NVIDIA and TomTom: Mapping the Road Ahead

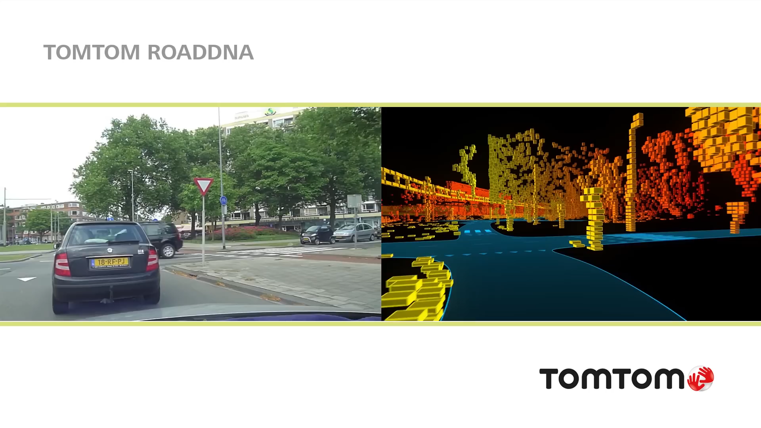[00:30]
We use road DNA and road DNA is a smartly compressed and optimized depth map of the side of the road. It's like a film strip that's continuous next to your driving car and by